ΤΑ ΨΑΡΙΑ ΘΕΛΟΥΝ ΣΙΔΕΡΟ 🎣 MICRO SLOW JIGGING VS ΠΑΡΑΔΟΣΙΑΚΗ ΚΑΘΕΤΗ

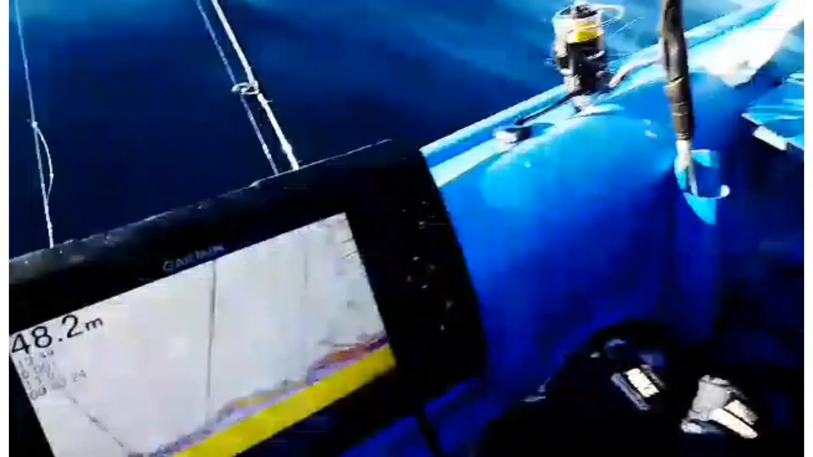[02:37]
On screen: depth 48.2 m
Κοιτάξτε, παιδιά, τι γίνεται από λιθρίνια κάτω.
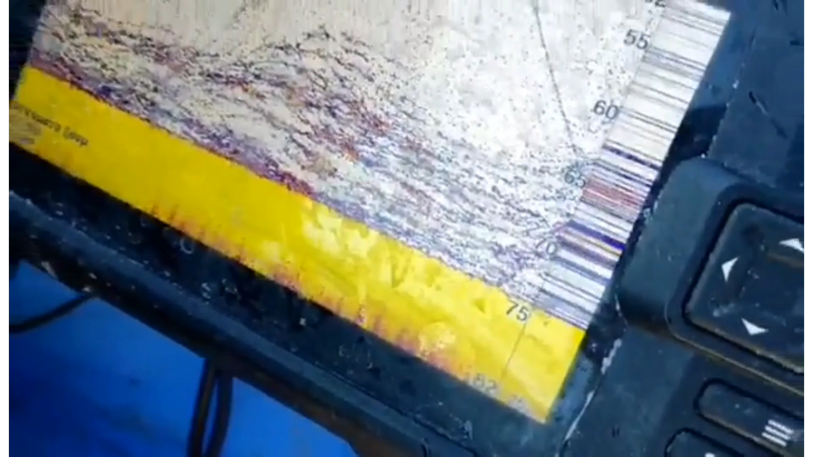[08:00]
Είμαι στα 65 τώρα. Πραγματικά περνάω.